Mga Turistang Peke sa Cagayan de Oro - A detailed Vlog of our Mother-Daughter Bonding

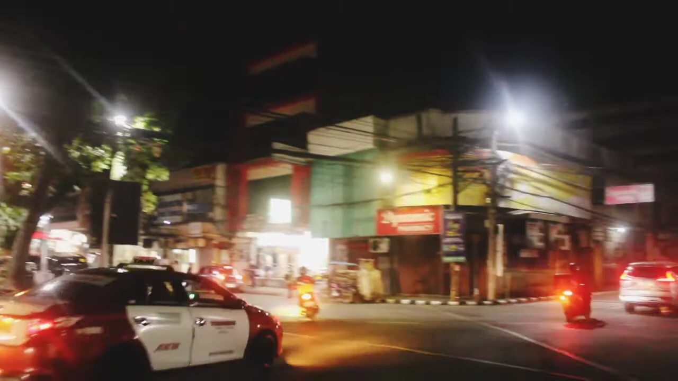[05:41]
Dinhi aning dapita sa una na diri ang naatoy kuan grocery diri nga dinhi mi mangutang sa akong magulang no kay magnag-eskwela mi sa una. Around 1994. And then, 1990s to 1994. Nami utanganan din ha.